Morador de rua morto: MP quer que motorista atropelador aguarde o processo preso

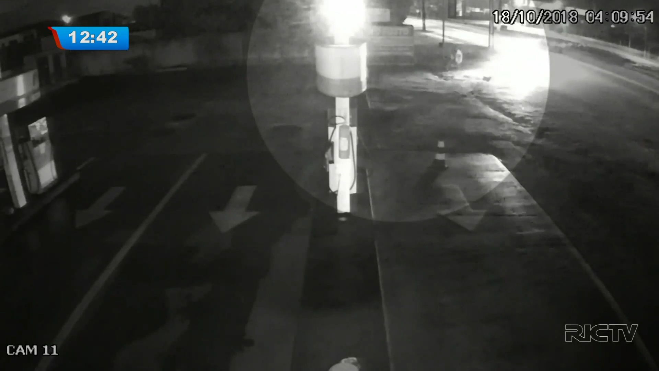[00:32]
É o rapaz que aparece nessas imagens de um posto de gasolina, sendo atropelado várias vezes, inclusive com um carro de ré.